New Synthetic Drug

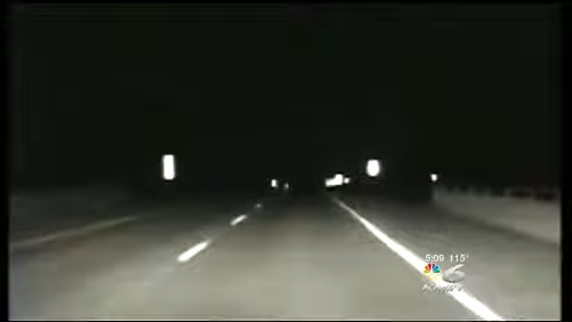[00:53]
We're headed northbound. Right now, we are on the medium side. A 19-year-old killed after smoking the fake marijuana.
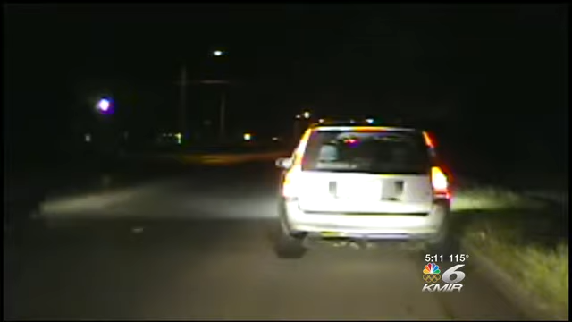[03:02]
May 2010, 19-year-old Charlie Davil toots his horn at a McQuanago cop who has a driver pulled over. A few minutes later, Davil would lead police on a high-speed chase right through Waukesha County. We have an accident,